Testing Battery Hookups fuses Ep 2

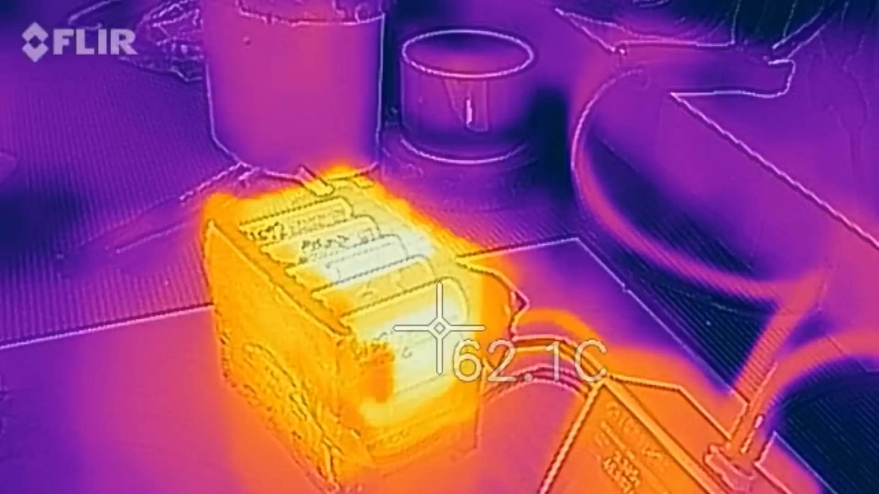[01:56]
On screen: spot 62.1°C
62 on the cells, so the cells are still nice and hot. It looks like it doesn't matter what we cover this nickel plate with, whether it's capped on tape, electrical tape, or painters tape.
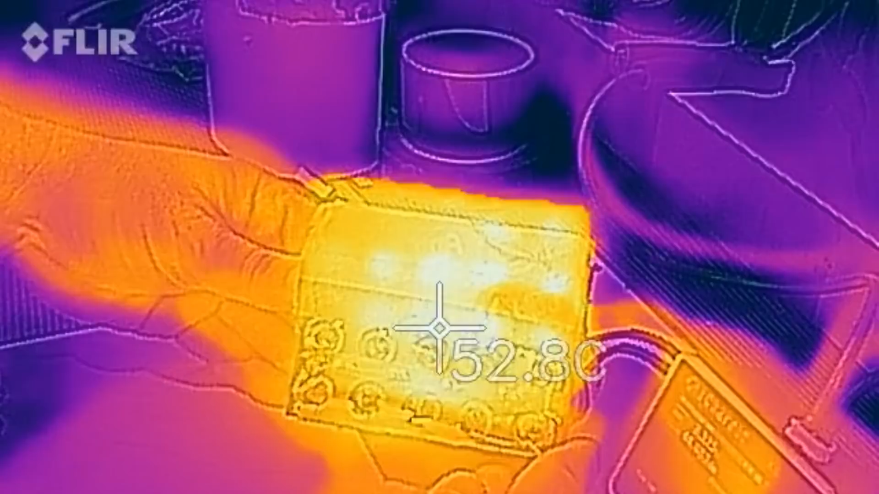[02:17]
And that is the, what's that, the positive side? And go the negative side.
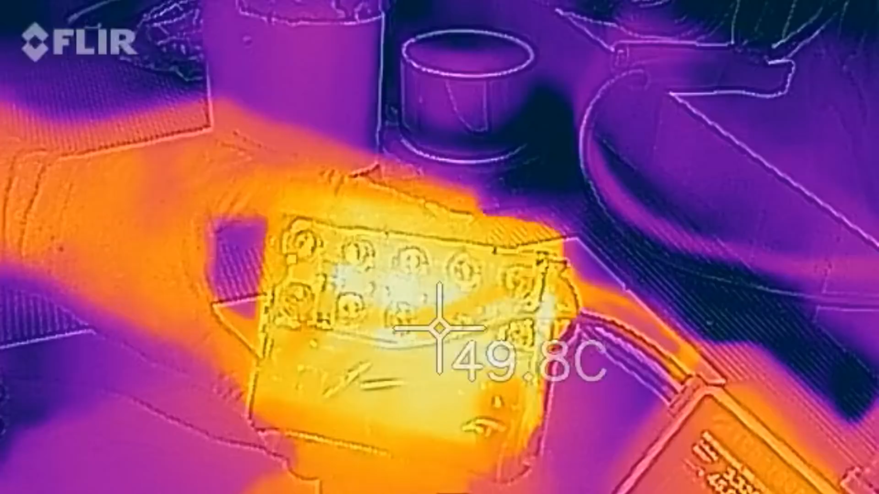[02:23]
On screen: spot 49.8°C
Again, no real hot spots. You can see a little bit more heat along the top here.
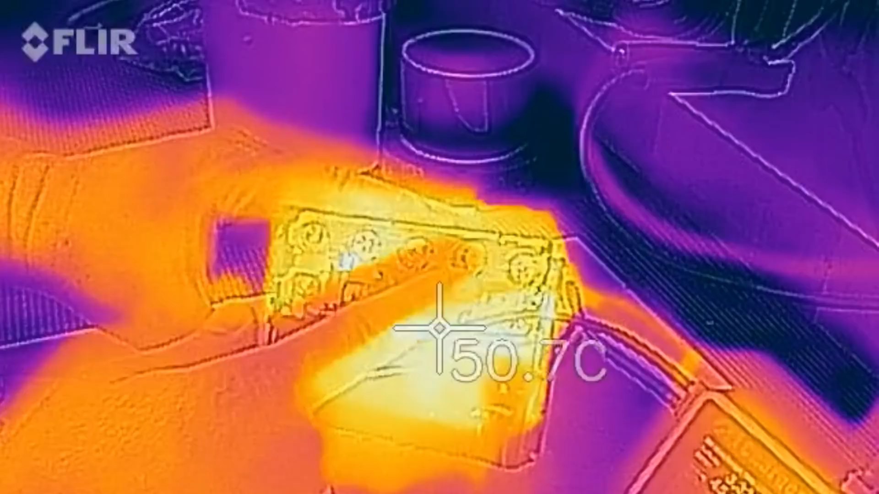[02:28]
Now, this was along the bottom, so there's more heat in these bottom cells.
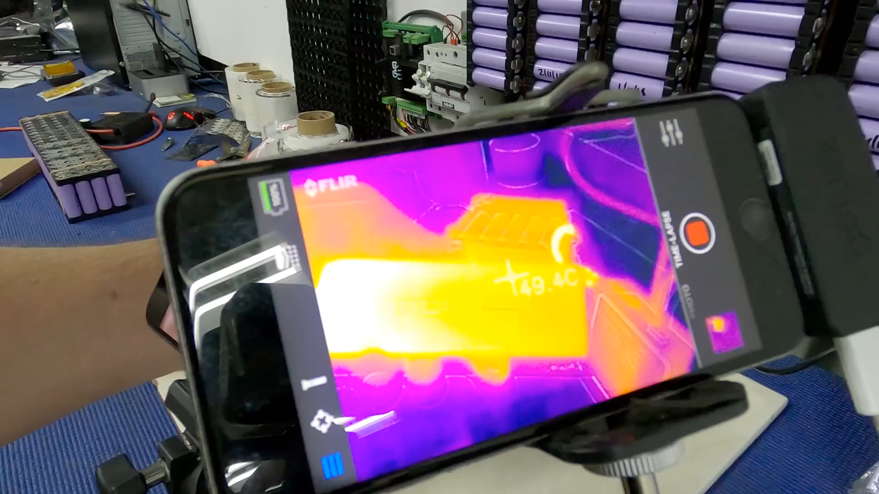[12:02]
so the battery's reading about 50 degrees
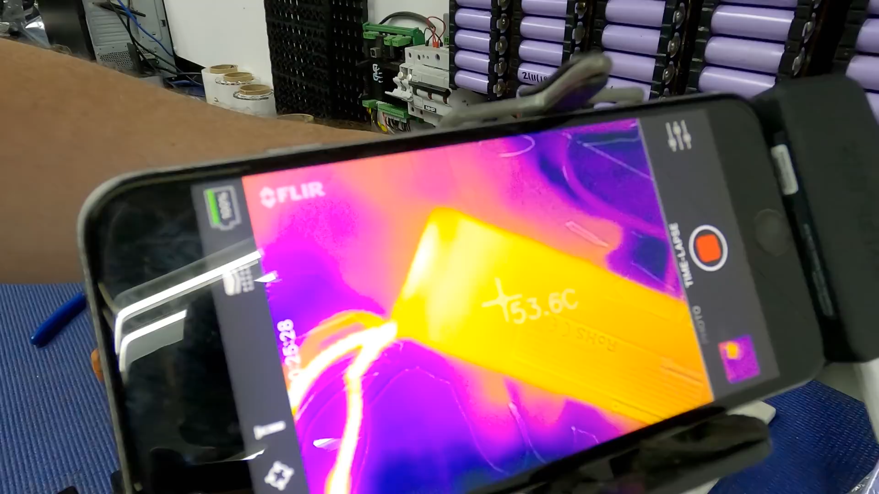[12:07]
On screen: spot 53.6°C
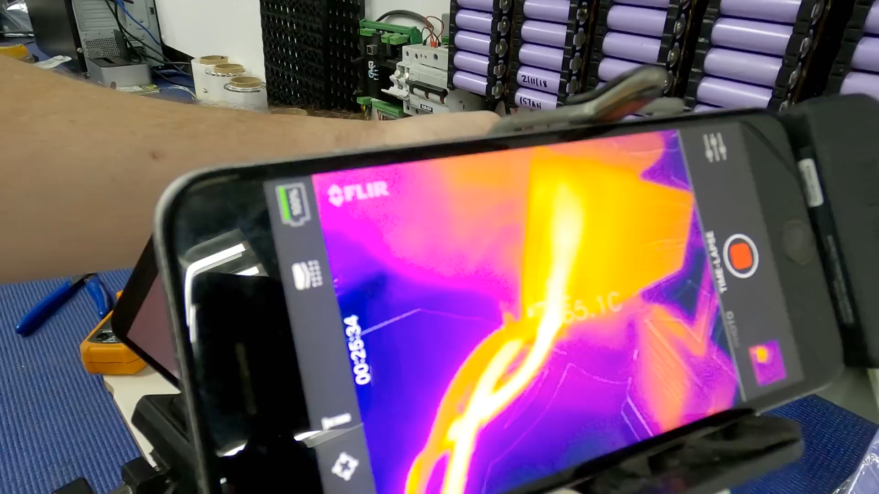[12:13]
63 degrees up that end so the battery is well and truly nice and warm in that 10 minutes
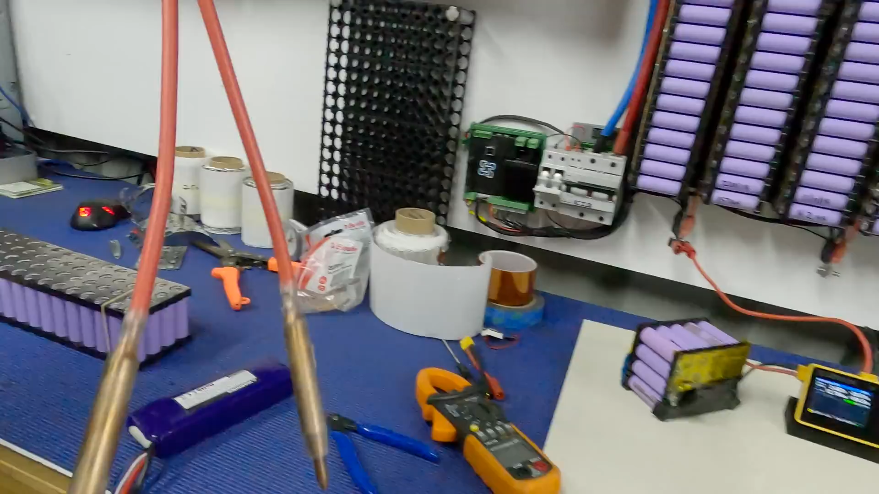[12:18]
and we'll have a look at the electrodes here on the k-weld I don't want to stop this other test
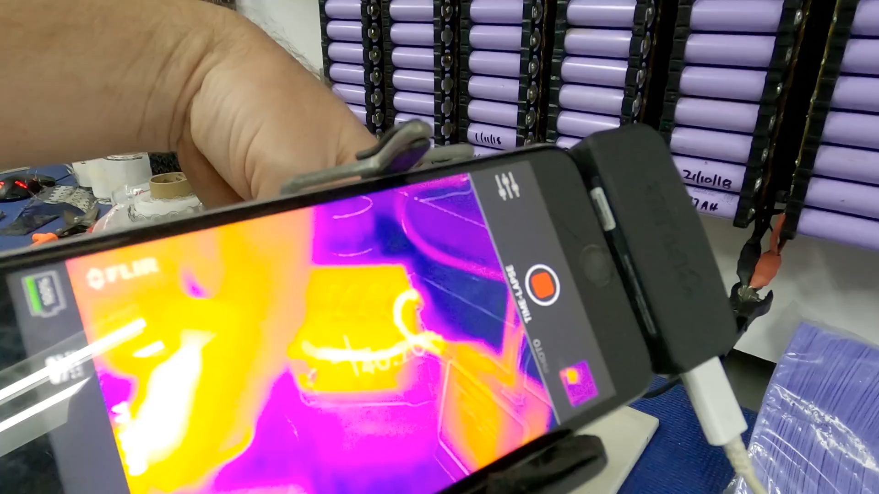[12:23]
again it's a bit of a reflective surface but that was that was getting so hot it was uncomfortable that is
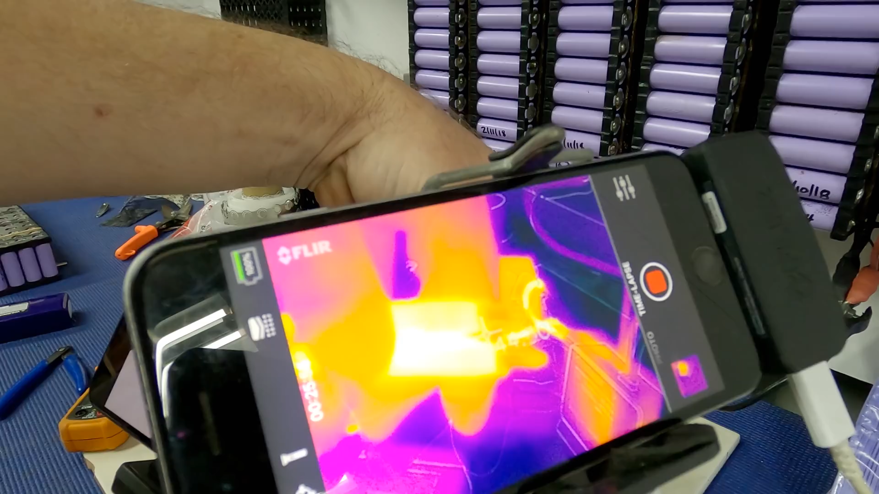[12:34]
saying about 50 or 60 degrees but the copper does
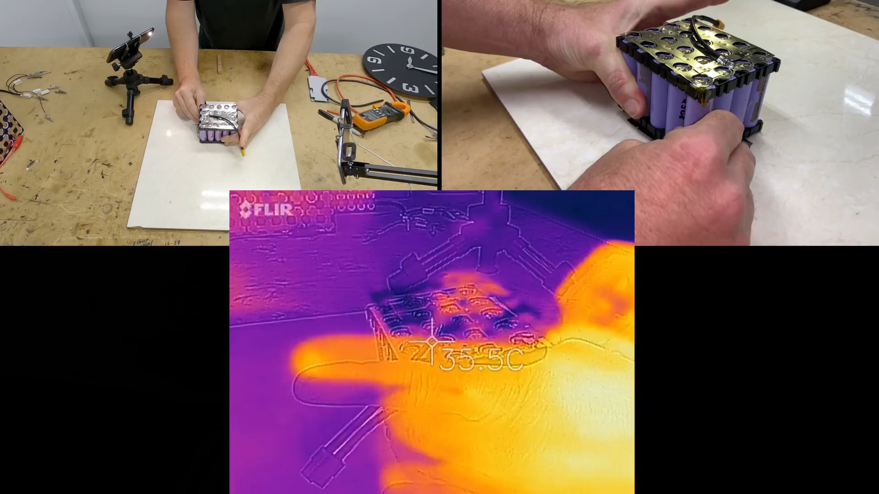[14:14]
put a little bit of pressure on it now I expect this just to spark and not do much let's try it anyway weee can we see that all the all the fuses heating up
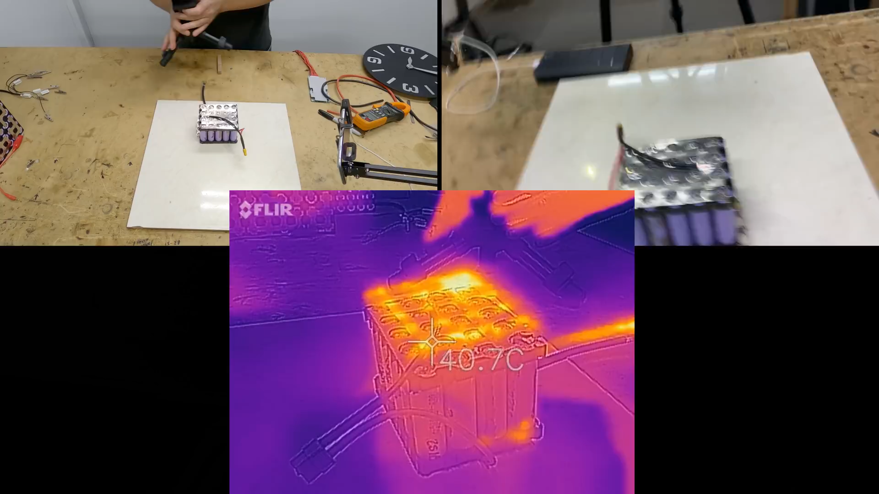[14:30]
On screen: spot 40.7°C
smells good that's for sure and just check those cells there's no apparent heat in those cells so I think we're good to continue remember the disclaimer kids don't try this at home check all my cameras again adio let's see what happens when I hold this on